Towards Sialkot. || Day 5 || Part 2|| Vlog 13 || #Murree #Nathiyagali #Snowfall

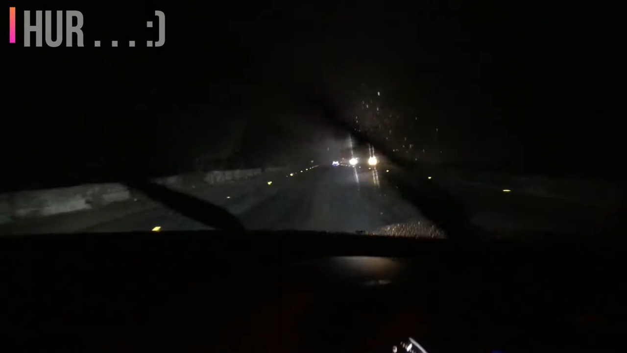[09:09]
तो अभी जो है हम इस्लामाबाद से निकल पड़े थे, तकरीबन आधा घंटा हो गया, और अभी जो है हम एक शहर है मंदरा, वो भी हमने क्रॉस कर लिया, वो इस्लामाबाद के नज़दीक ही है। तो लेकिन ये है कि बारिश जो है ना वो काफ़ी तेज़ हो रही है आज,
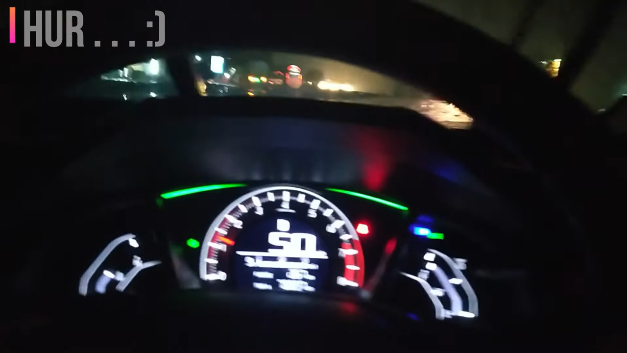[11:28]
अच्छा तो अभी जो है थोड़ी सी हमने रुक के रिफ्रेशमेंट वगैरह की थी और अभी हमने दोबारा से अपना सफ़र जो है वो कंटिन्यू कर लिया है। और तकरीबन 12 बज रहे हैं रात के और शुक्र है कि आज फॉग भी नहीं पड़ी हुई, बारिश हो रही है हल्की हल्की।
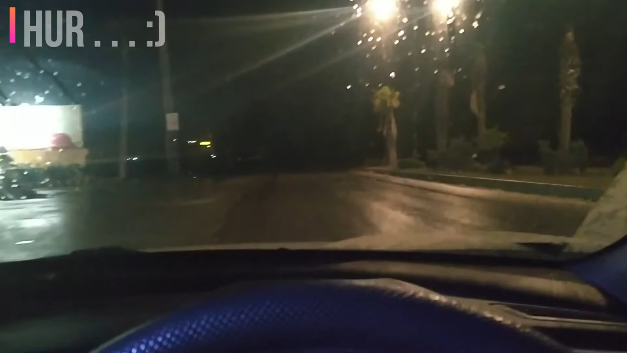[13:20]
यार हम जो अपना सफ़र जो है वो कंटिन्यू करते हैं सियालकोट की तरफ और हम तो घर पहुंचने वाला काम करें ना भाई, हम तो घर पहुंचे। सो फाइनली अल्हम्दुलिल्लाह सियालकोट में हम एंटर हो चुके हैं।